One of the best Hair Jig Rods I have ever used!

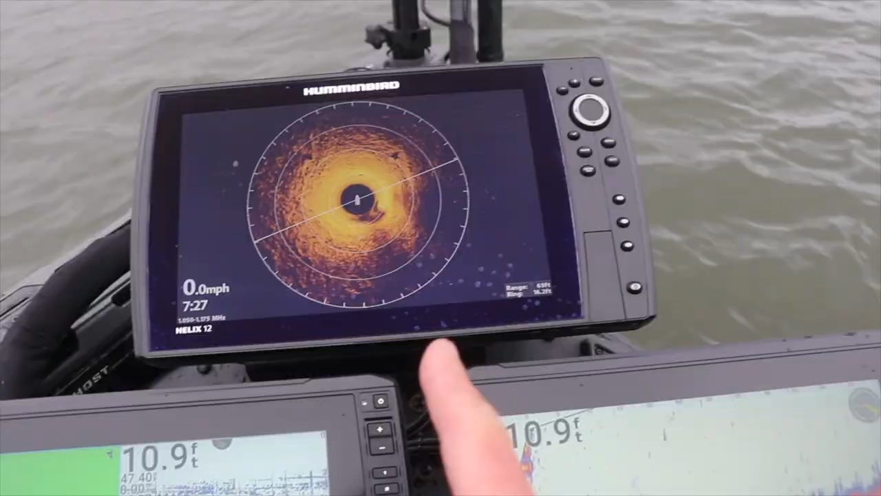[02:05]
On screen: speed 0.0 mph
In fact, let me grab my camera and show you what I'm looking at here. I have my 360, which is allowing me to see some of the rock deck over here.
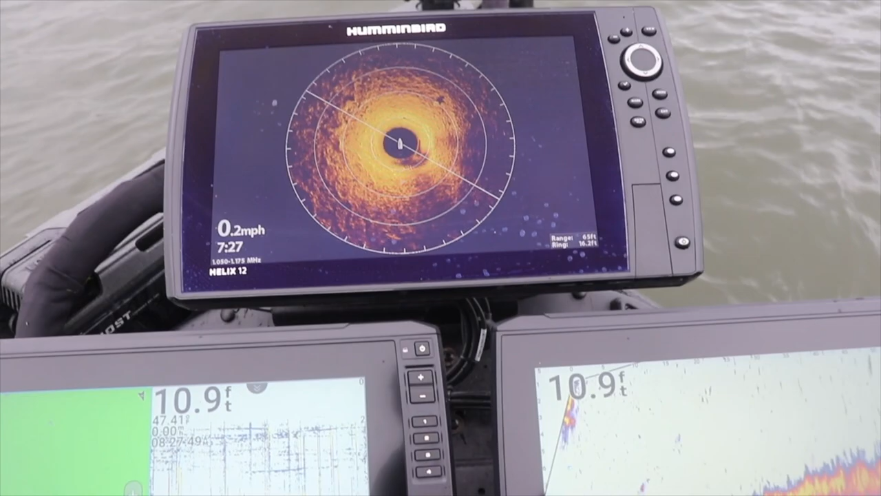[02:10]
On screen: depth 10.9 ft, speed 0.2 mph
I've never fished this bay before, so I'm really relying on the electronics.
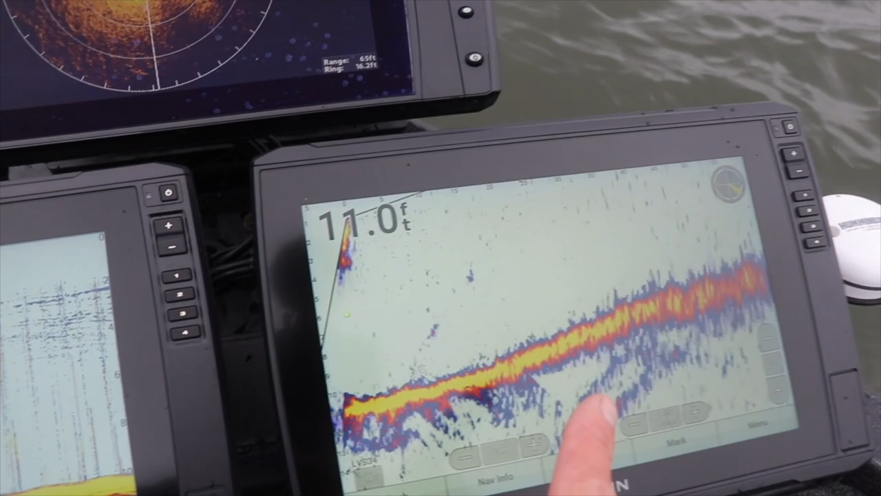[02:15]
On screen: depth 11.0 ft
Over here, I have a live scope that's mounted on that cornfield crappie pole.
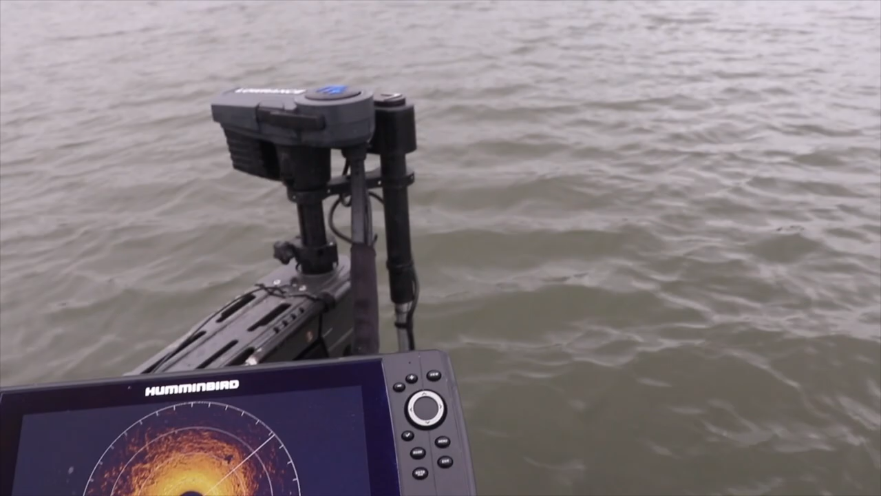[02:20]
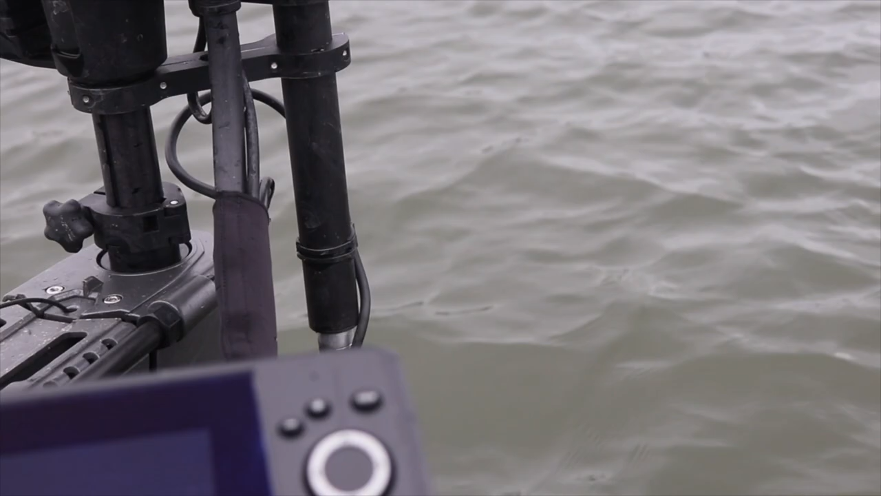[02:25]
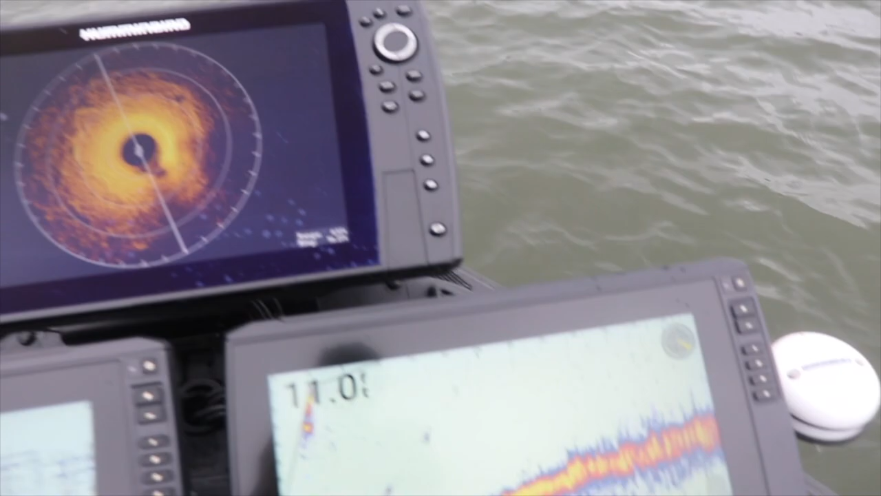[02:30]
That's the fish I'm targeting right out there. So he's 50 feet out, that direction of the arrow.
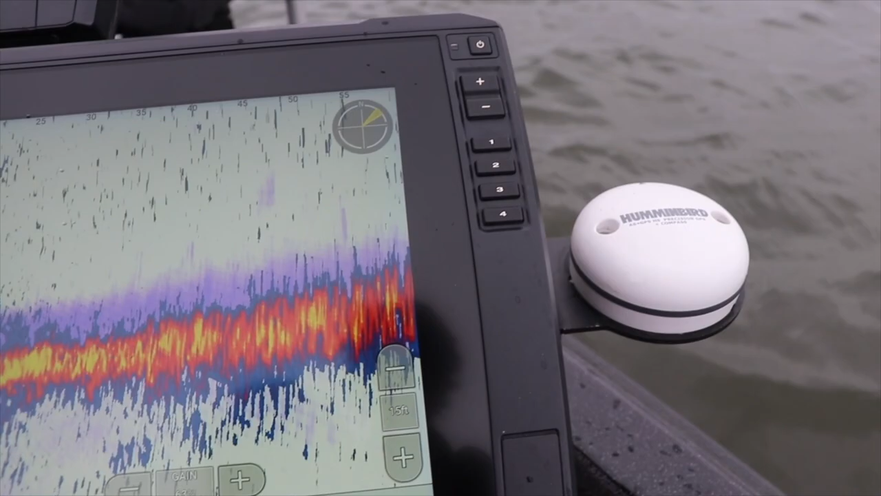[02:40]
Okay.
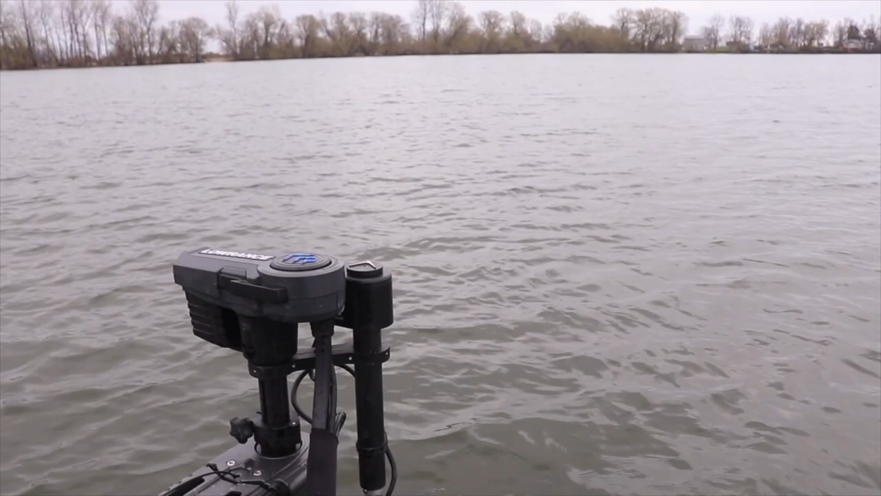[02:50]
Make a 60-foot cast right out here.
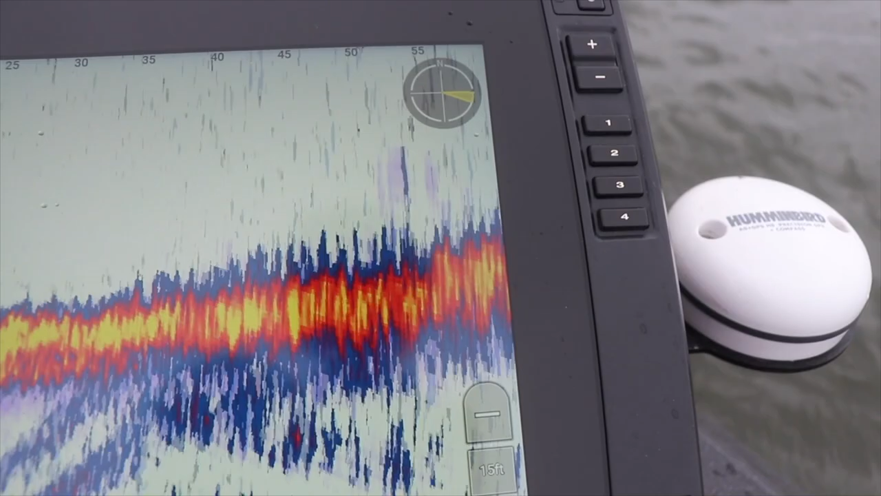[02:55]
Try to catch him. That's what we're gonna do. Perfect. That should be right where those fish were. Just count it down just a little bit and just start reeling real slow. Rod tip down.
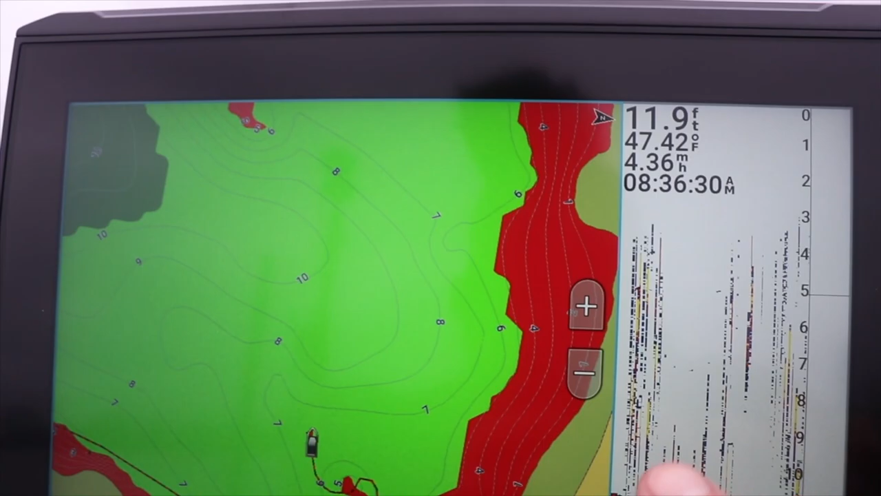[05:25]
On screen: depth 11.9 ft, water 47.42°F
and then we're gonna live scope it and hopefully catch some more fish. So I'm relying on my map. I see there's a shallow spot up here that might hold some fish.
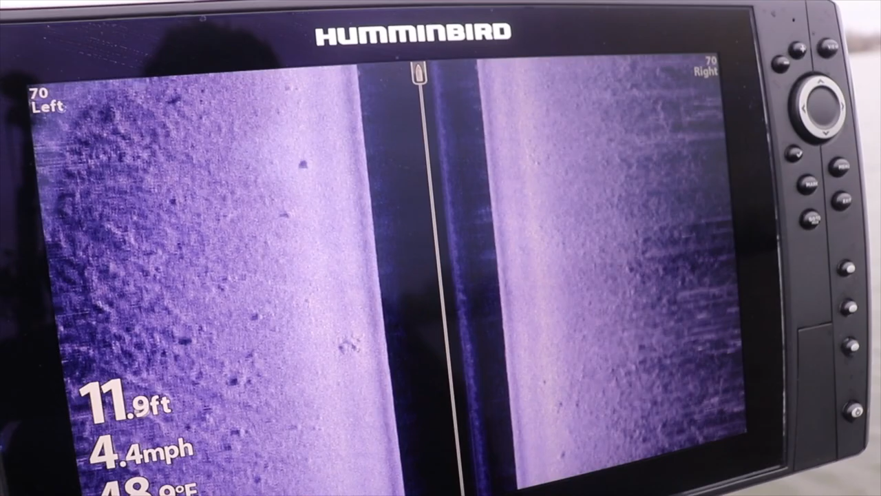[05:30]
On screen: depth 11.9 ft, speed 4.4 mph
I have my side image here, and you can see there's not a whole lot going on the bottom. But I like to find a little bit of rock to get me excited this time of year.
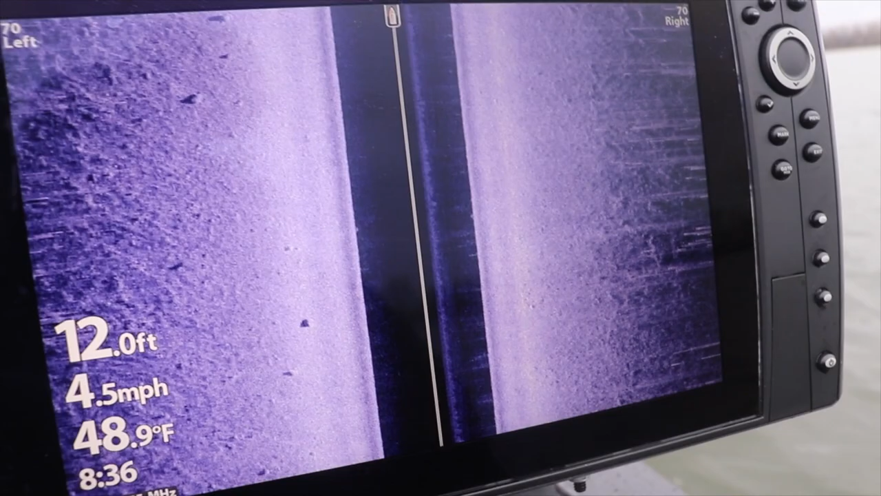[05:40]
On screen: depth 12.0 ft, water 48.9°F, speed 4.5 mph
Not saying they won't be on this,
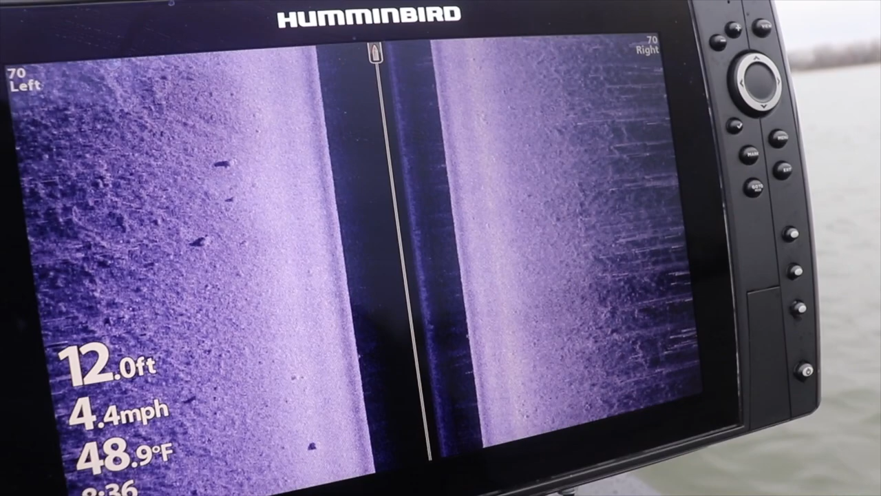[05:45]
On screen: depth 12.0 ft, water 48.9°F, speed 4.4 mph
but I don't have time to sit there and search all of this.
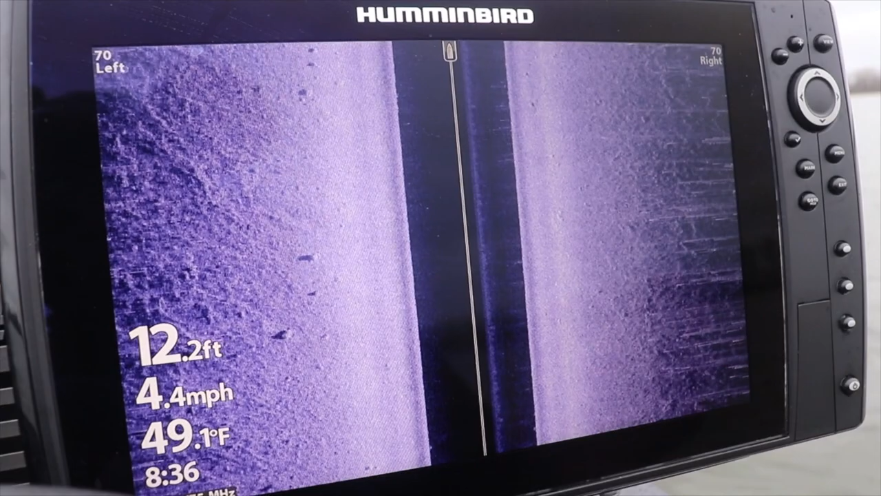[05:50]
On screen: depth 12.2 ft, water 49.1°F, speed 4.4 mph
I'm just gonna go to higher percentage spots for me. So we're just gonna keep driving.
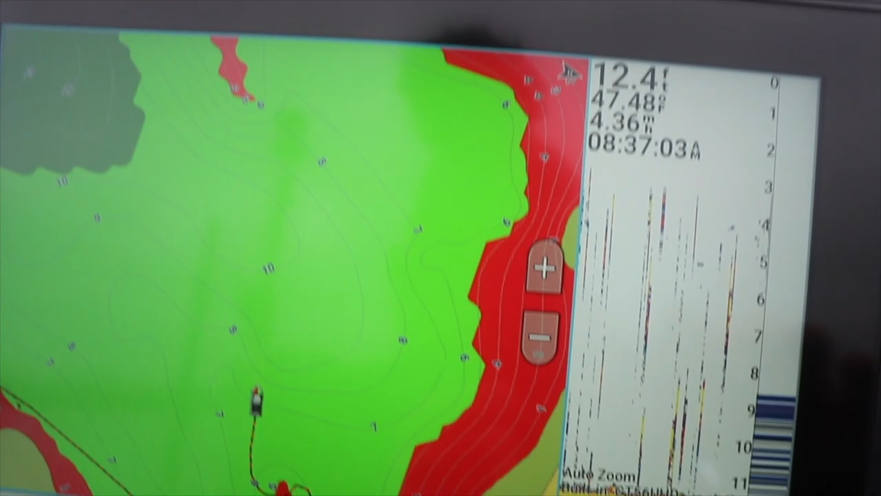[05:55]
We're gonna head out to here. That's where those fish were. We're gonna check out this little spot here.